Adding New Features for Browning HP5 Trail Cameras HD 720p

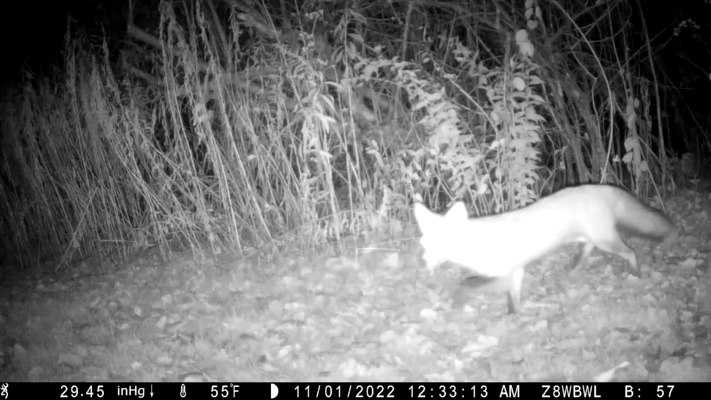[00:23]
The first enhancement is removing the 20 second limit on nighttime video lengths.
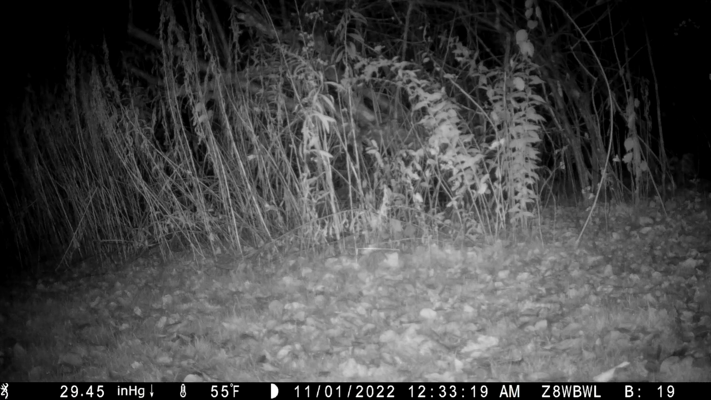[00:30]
As shown in this video, the camera will now take nighttime video according to the length set in the configuration menu, up to two minutes. The next enhancements are for the info strip, which you can see at the bottom of the screen from a SpecOps Elite HP5, working from the left side to the right.
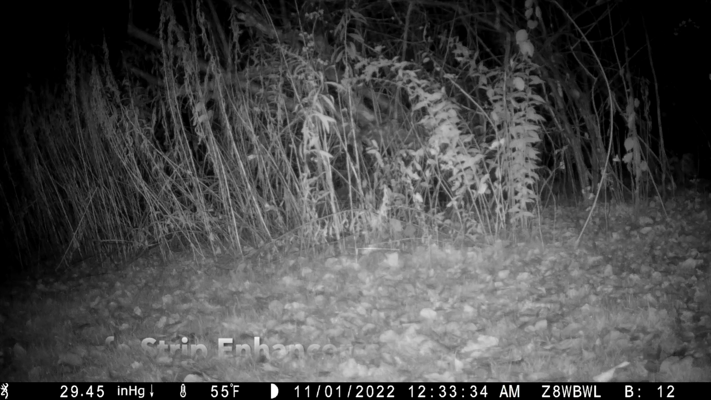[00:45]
First, I've compressed the size of the Browning logo so that it doesn't escape into the main image field. I've also extended the clock in the info strip to include seconds, which you can see ticking away.
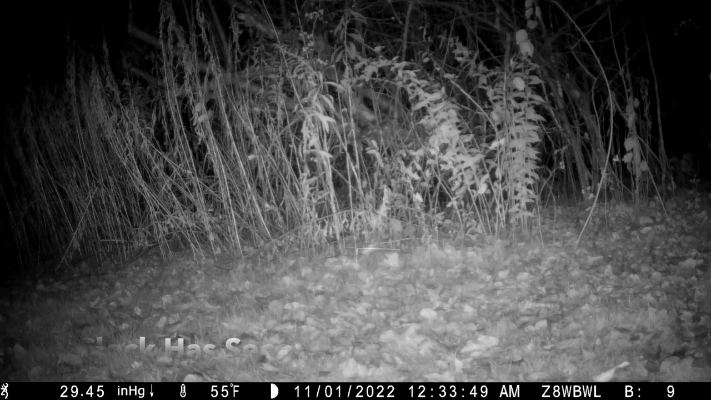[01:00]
Finally, I've added the battery meter to the far right. I'm using the factory battery meter, which unfortunately is not accurate for the lithium batteries I used in this demo. More on the reasons for this and possibly an improved battery meter coming in a future post.
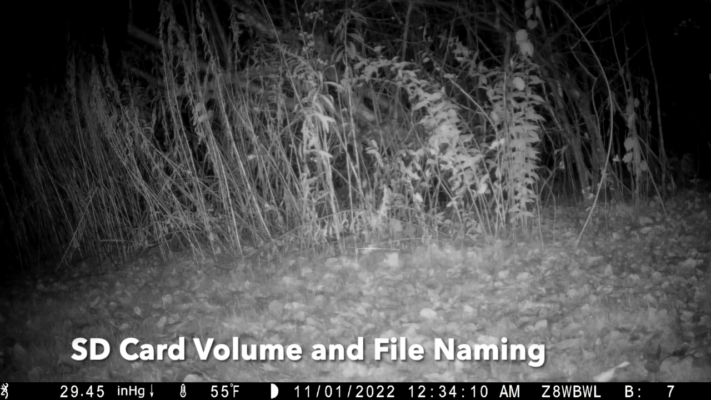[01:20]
The next features relate to SD card volume and file naming. The camera name, which appears on the info strip, is used to name the SD card volume. The camera name is also used in helping to name the directories and file names.
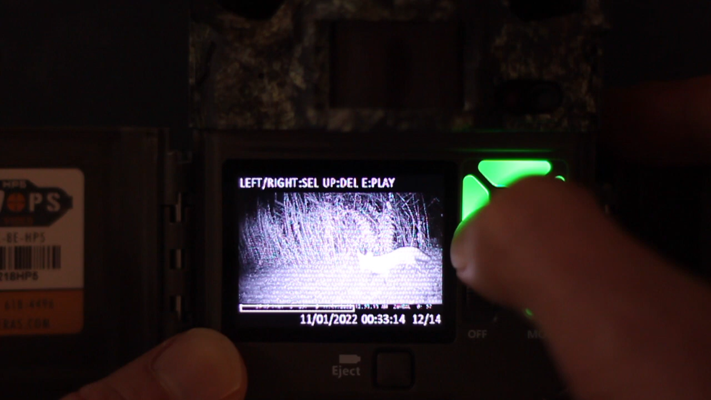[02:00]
In the ribbon at the bottom of the screen, you can see the date and time the video was taken in large readable font. And that's it! I hope you've enjoyed this video. If you use these firmware images, or if you have other features you'd like to see, let me know in the comments.